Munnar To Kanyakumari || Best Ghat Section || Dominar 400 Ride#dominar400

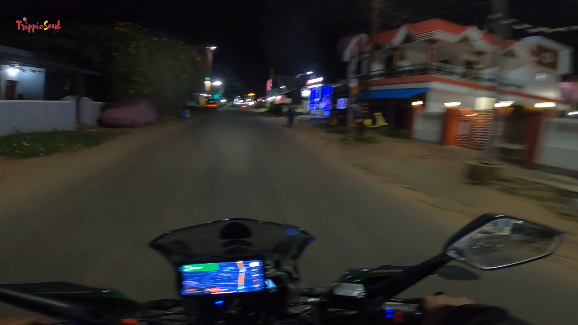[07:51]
कन्याकुमारी हमारा होटल एकदम एंड पे. सो इट्स लाइक 1.7 किलोमीटर्स एज वी स्पीक. और अभी टाइम हो रहा है 7:33. चलो लेट्स गो टू द होटल. आप लोग को फिर दिखाते हैं क्या है कैसा है वेयर एग्जैक्टली वी आर स्टेइंग. आई एम नॉट श्योर गाइस.
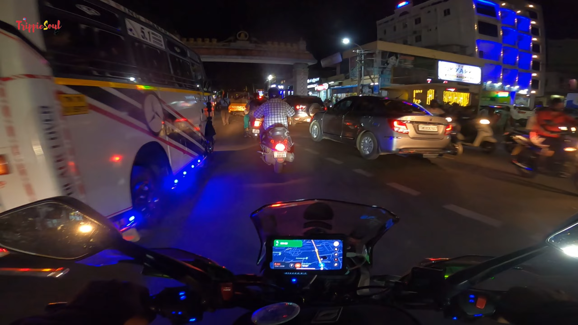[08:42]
दिस इज मोस्ट लाइकली दी. हाँ ऊपर लिखा देखो वेलकम टू कन्याकुमारी. Yes. अरे क्या कर रहे भाई. ओहो टोल कलेक्शन कर रहे हैं लोग कार्स के साथ. ओहो हाँ मतली. होटल अमूथम रेजिडेंसी. अरे जैमजम इधर भी है.
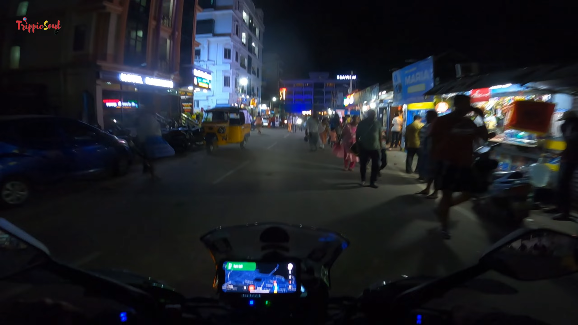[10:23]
We almost here. अपना सी व्यू ही है ना? ये नहीं लेफ्ट